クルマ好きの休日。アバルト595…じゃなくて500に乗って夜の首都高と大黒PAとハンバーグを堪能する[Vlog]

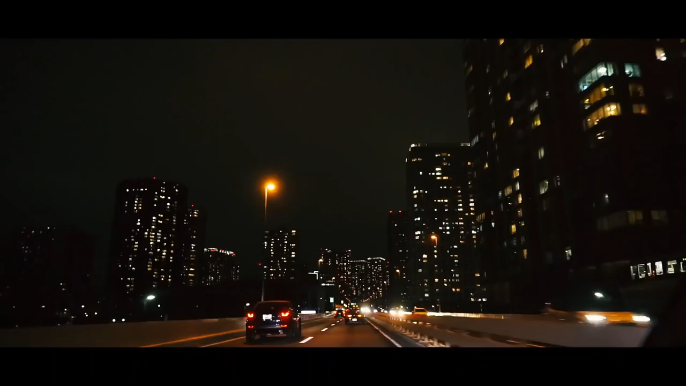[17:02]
どこはやっぱ夜だよね。 あーこれ最高。 そういう BGM をつけたら。あーさようなら。